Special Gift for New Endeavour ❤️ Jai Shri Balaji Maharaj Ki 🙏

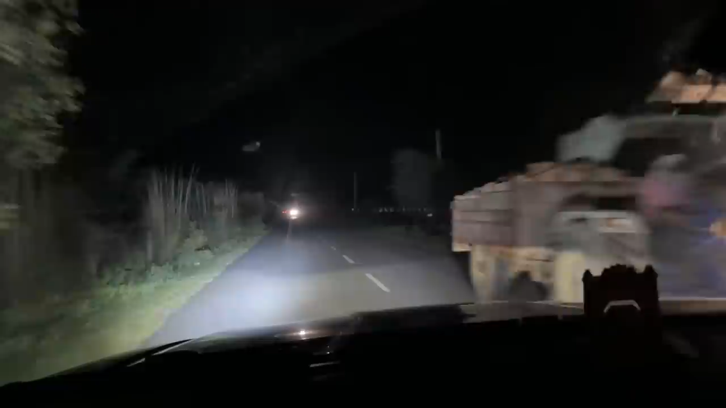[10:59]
और एक चीज है, यहां के सारे गाड़ी वाले गोडे वाले, ट्रक्टर वाले, साब हाई बीम में चलते हैं, जड़े ट्रक हो, चुछ है, खुछ भी है, जब्लिया पर माल हो भाई,
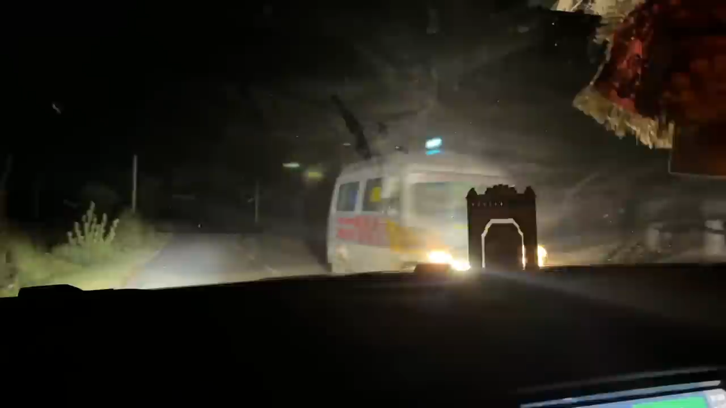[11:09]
यहां पर लाइट नीचे ही नहीं करते
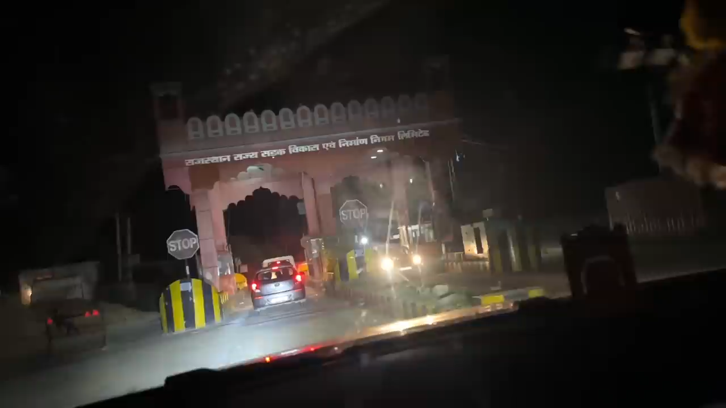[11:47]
इन पर तोल टैक्स भिठाप बिचाले राजस्थान सरकार जब बढ़िया वाई
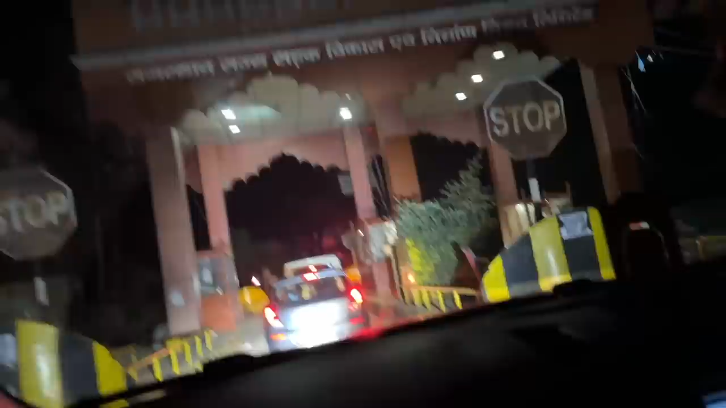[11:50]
यह तोल टैक्स है क्या के शरोगे को तकड़ी वाद
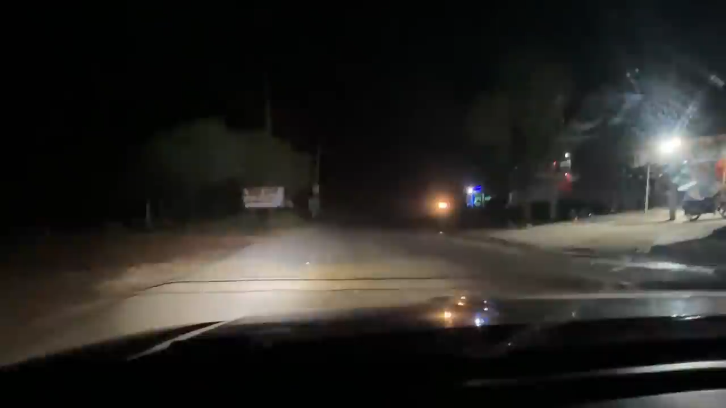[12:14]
वा एक लाइट न पूरे रोड़ वाई अभी गाय आगी हमरे आगे बैस बचेन इत्थी
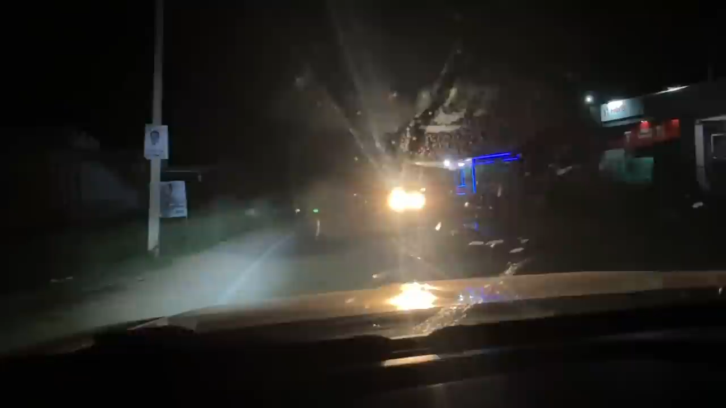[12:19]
ऐसे तो रोड़ भाई देख लो इनके साथ सा तोल
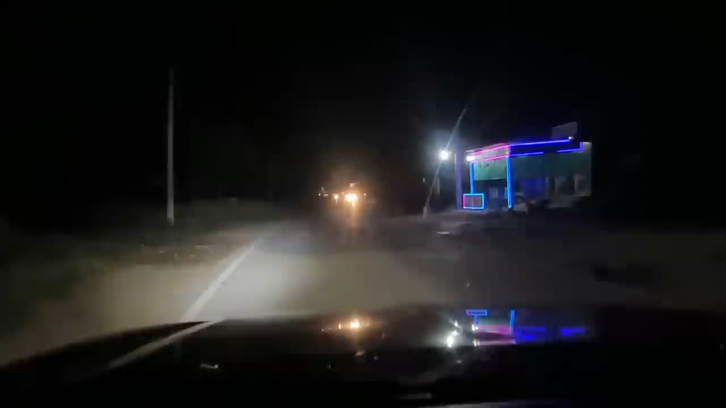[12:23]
यार मैं क्या बोलू ऐसे रोड़ हमरे गाम करनी है रोड़ है ना क्या रास्ता था यार फिर
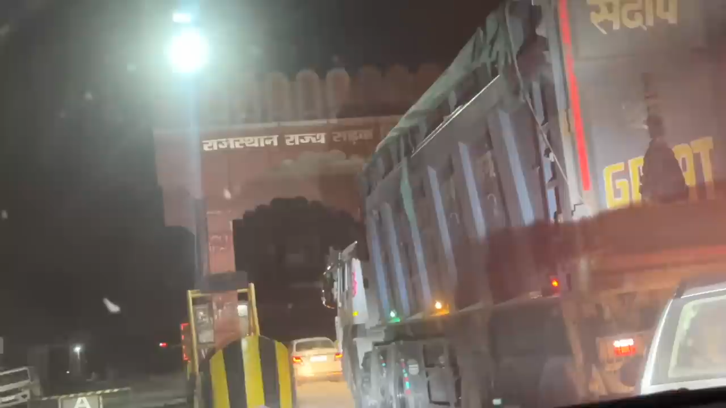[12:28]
से टोल सीरेसली पता नहीं हम कहां फस गया आज यार 133 किलो मेटर और
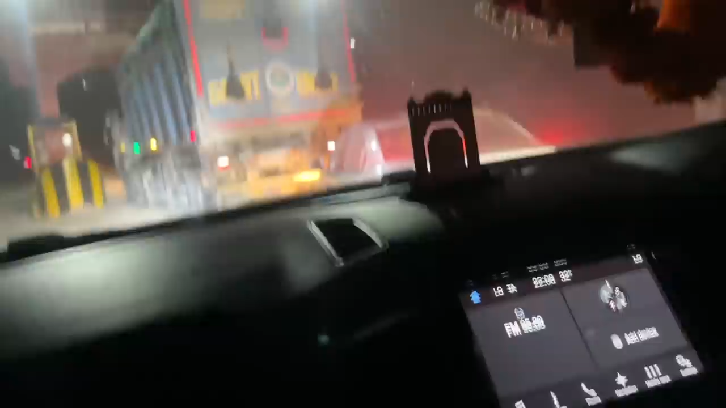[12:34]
इन धंटा कौन सो रोड़ है जानियों रिइन के
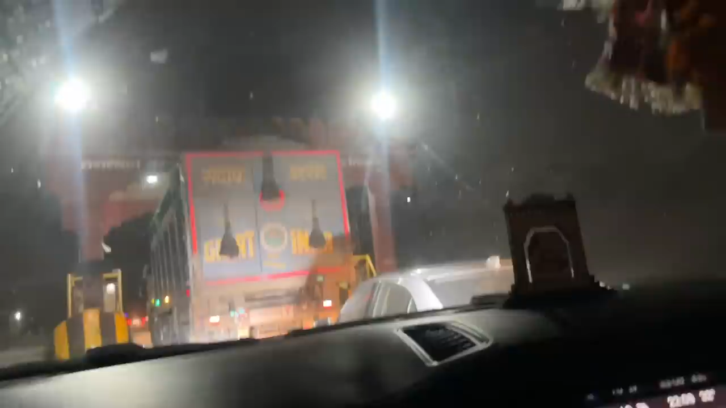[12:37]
खतम ना हो मैं भाईया टोल हम तो इने दुखी है
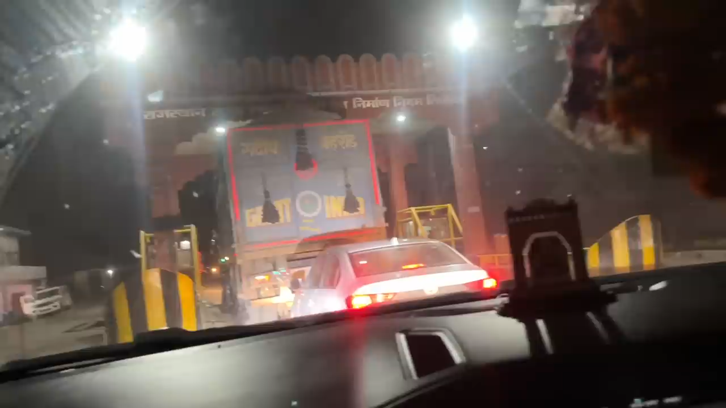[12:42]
इत इतने मलूक रोड़ है इतने खड़े हैं
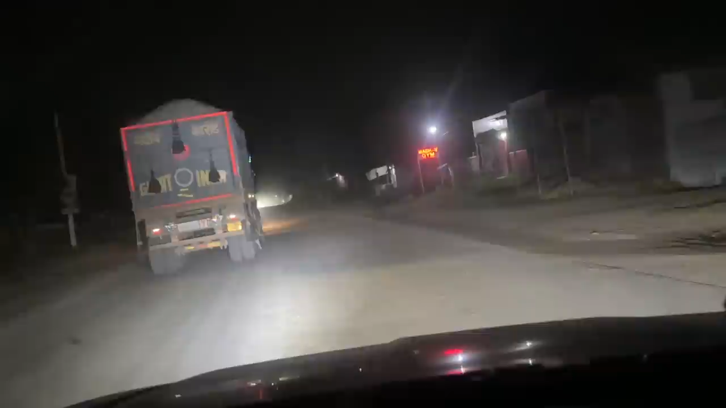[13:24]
ही देखियो कैसे है यार यह लोगीम करनो ना जाने घड़ है इतने आज बुरे ही फस गया गूगल मैप्स
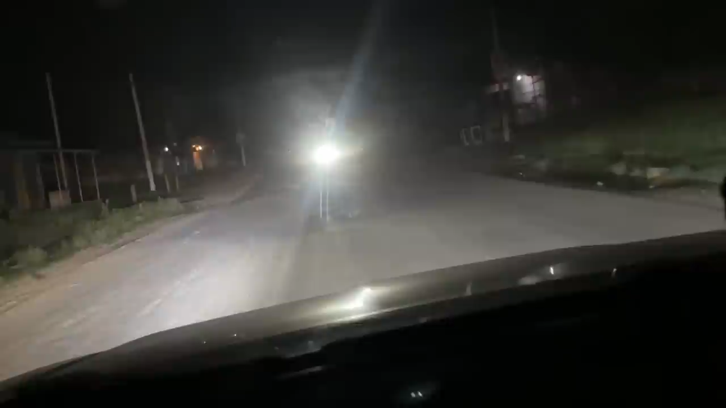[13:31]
के भरो से पता ना कब आएगो चोड़ो रोड़ है मैं कब देख लो टाइम दस बार हम कबते
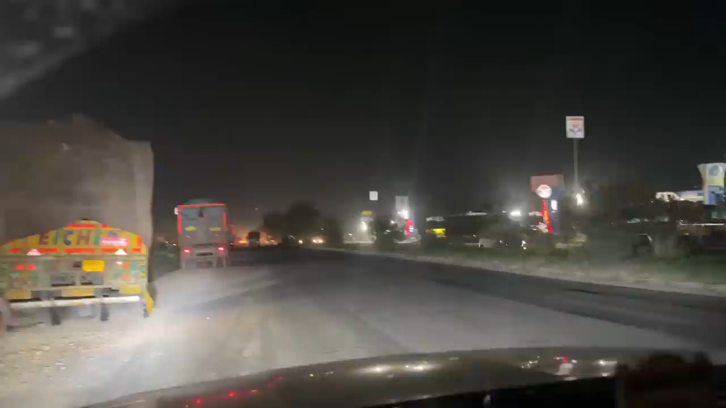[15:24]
तई कितने पेट्रोल पंप आमने सामने आमने सामने यह देखो आगे तक डंडे क्योंकि अब यह अगे अगे हरियाना में सस्ता रहता है और यह सरकारी है
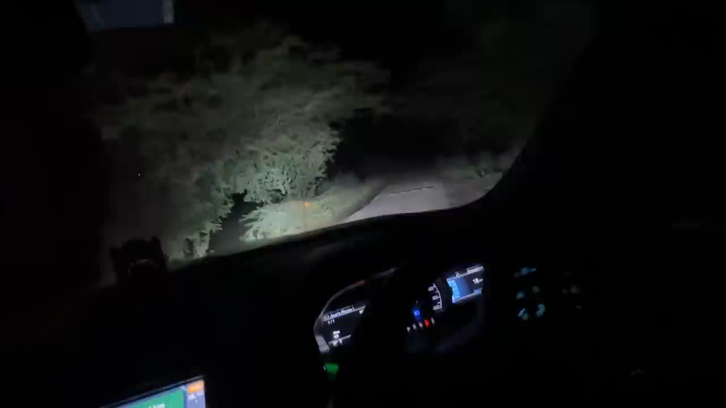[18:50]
कील वील अरे भाई कील वील डाल दे कुछ नहीं घर पाई वह अदमी और चलो गाम बस आई लिए भाई 1.3 किलो मेटर बचो आप दे फिर मैं खिन से लाए आगे तो गाड़ी है भाई पहुंच लिए हैं घर पे